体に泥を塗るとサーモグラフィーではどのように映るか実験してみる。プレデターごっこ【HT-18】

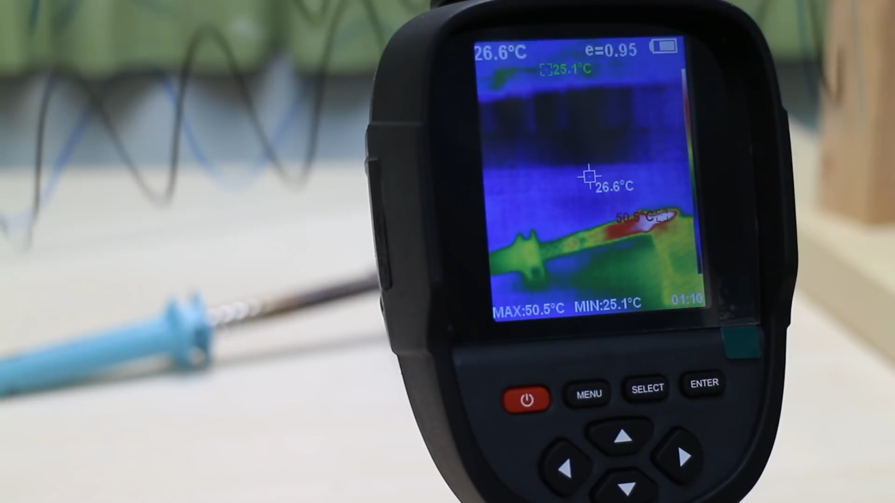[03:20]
On screen: spot 26.6°C, max 50.5°C, min 25.1°C
サーモグラフィーで見えていた白と赤の温度の高い部分が見えなくなってしまったわけですガラス板がない場合はどうなっていたかというとこちらに直接サーモグラフィーに赤外線が入っていたわけですけどもこちらにガラス板を入れるとどうなったかというと
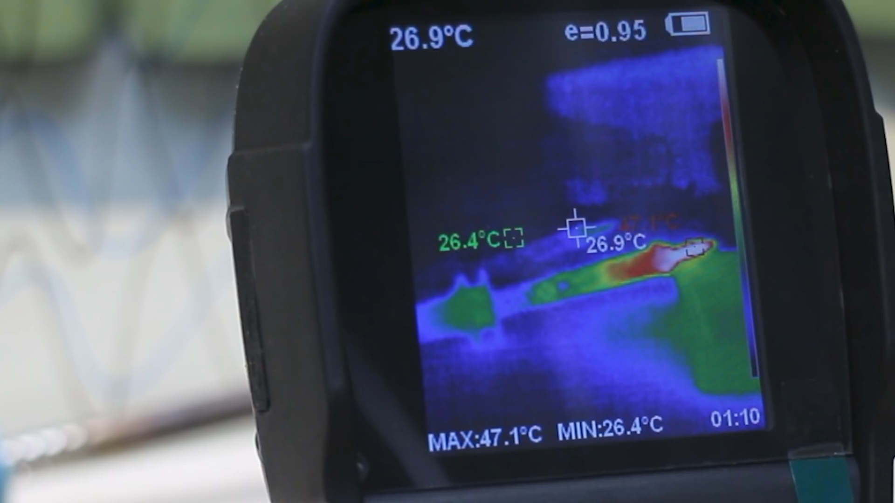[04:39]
On screen: spot 26.9°C, max 47.1°C, min 26.4°C
なのでハンダゴテの後ろにガラス板を置くと反射した赤外線が少し映っていました
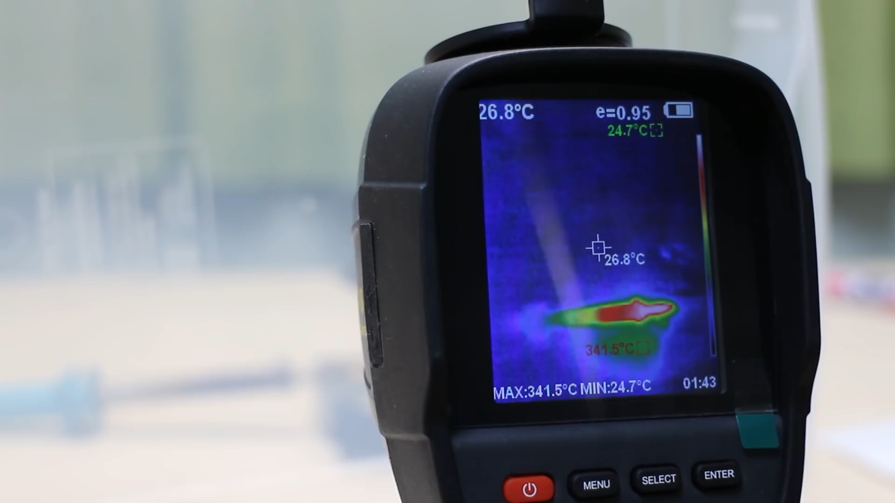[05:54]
On screen: spot 26.8°C, max 341.5°C, min 24.7°C
このようにポリプロピレンは赤外線を通しますただしポリプロピレンの表面で一部の赤外線は反射しますしポリプロピレンの材料中
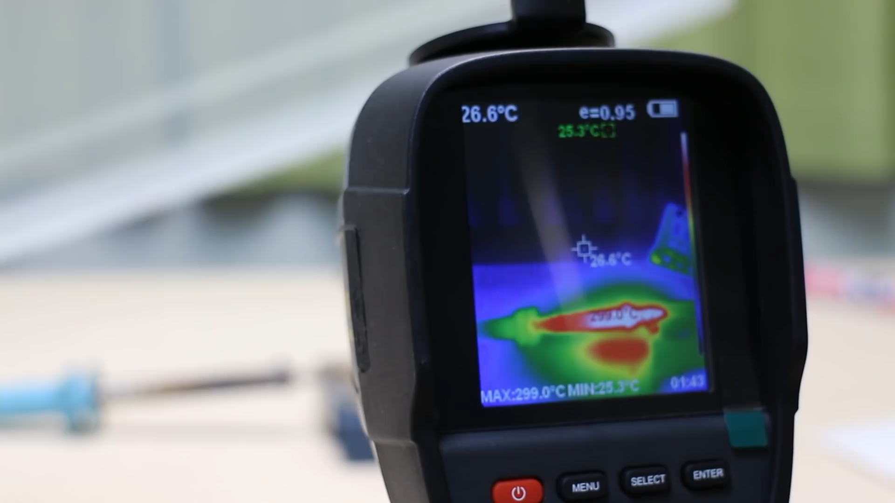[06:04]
On screen: spot 26.6°C, max 299.0°C, min 25.3°C
の中でも赤外線は減衰しますこれが原因でサーモグラフィーに入ってくる赤
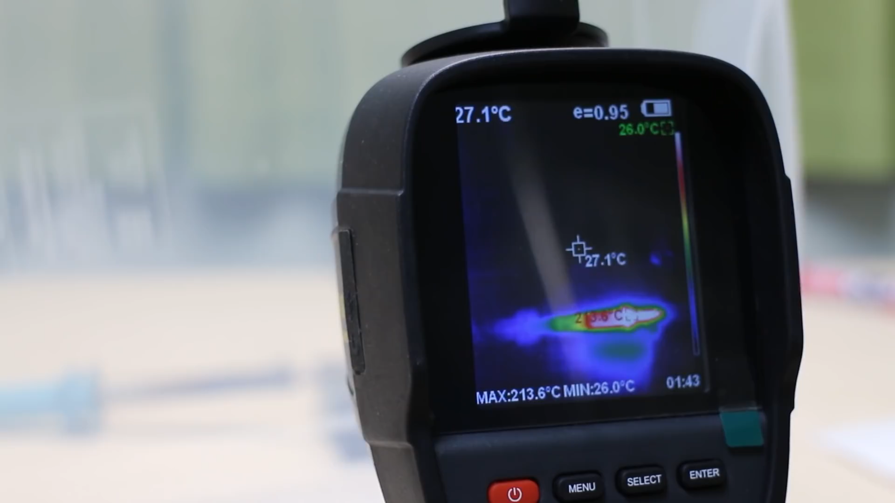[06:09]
On screen: spot 27.1°C, max 213.6°C, min 26.0°C
外線の強度は実際よりも弱くなっていますなのでサーモグラフィーに表示される温度は実際の温度よりも低いです
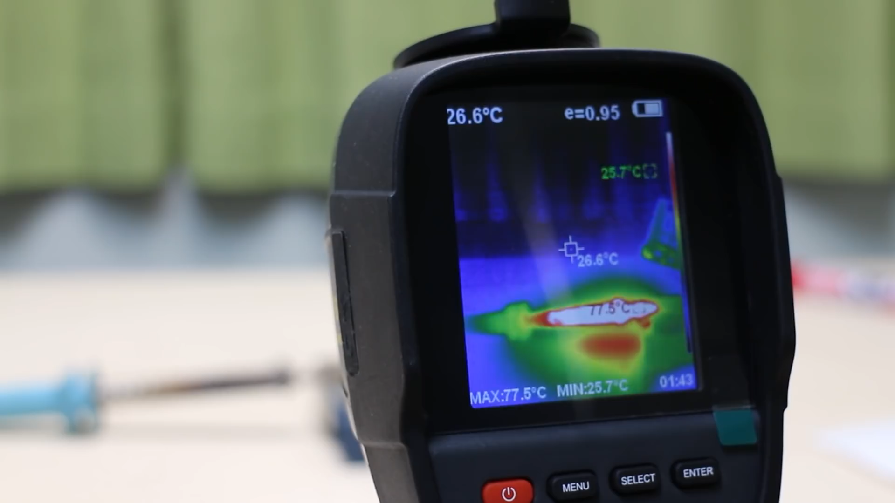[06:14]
On screen: spot 26.6°C, max 77.5°C, min 25.7°C
車のエンジンの温度もとりあえず測定してみます
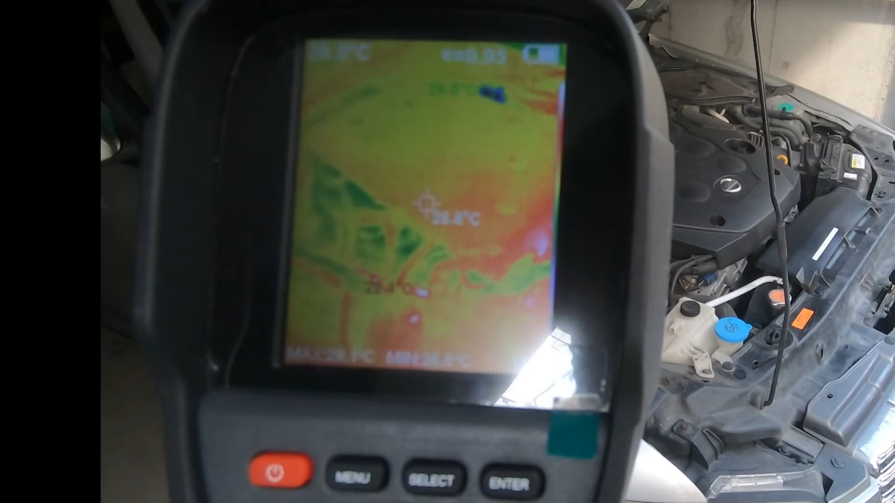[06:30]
エンジン始動直後は温度は低くてエンジン温度は気温と同じです
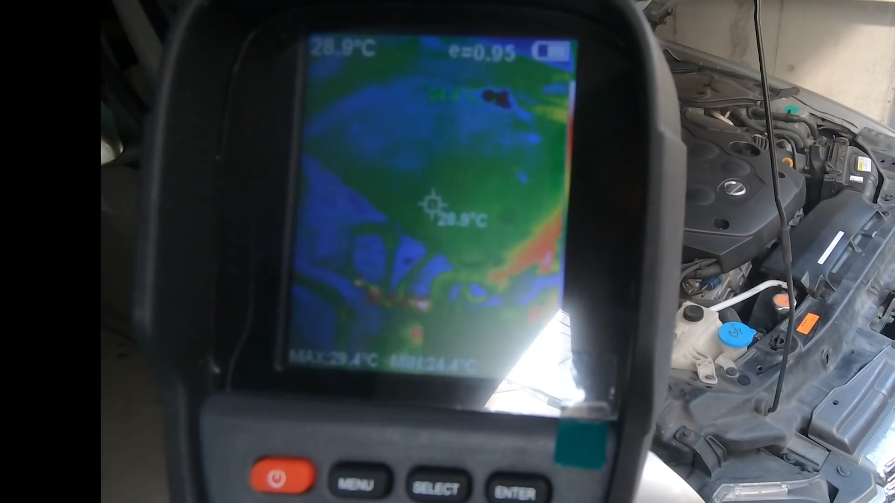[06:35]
On screen: spot 28.9°C, max 29.4°C
アイドリング開始してしばらく経った後の温度です
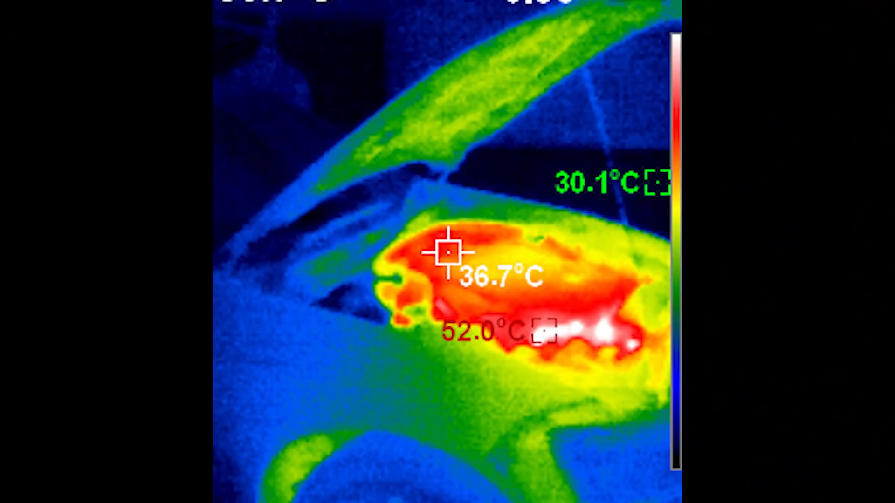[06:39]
On screen: spot 36.7°C, max 52.0°C
当然エンジンのシリンダーの中で燃料を燃焼させているわけですから温度も上昇していきます
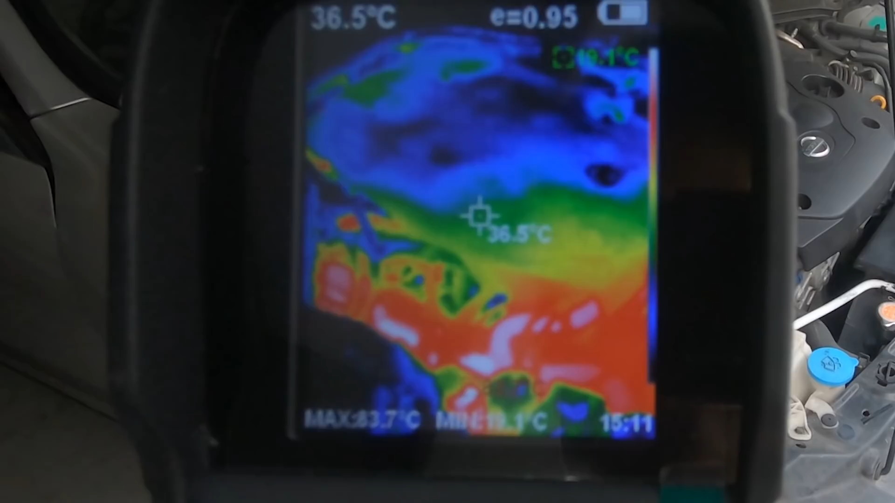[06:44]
On screen: spot 36.5°C
この場合だと最高温度は85度近くになりました
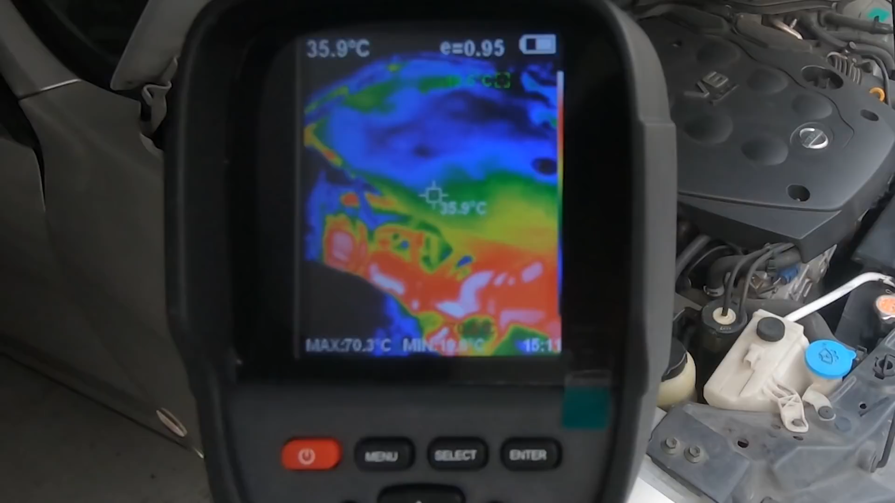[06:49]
On screen: spot 35.9°C, max 70.3°C
次にやりたいのは体に泥を塗ってサーモグラフィーをごまかすというのをやってみたいと思います